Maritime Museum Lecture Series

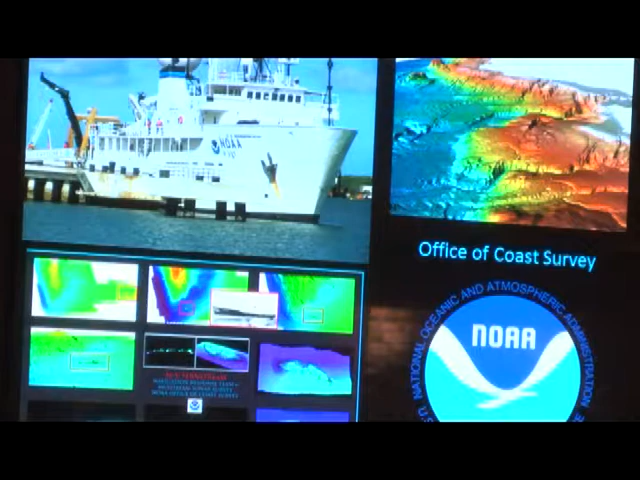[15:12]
This is actually a shipwreck that I just had multi-beamed in San Francisco Bay a month ago, and I'm going to go up there in October, November, right east of the Golden Gate Bridge, and try to survey this in the shipping lanes. So you may have another casualty out there.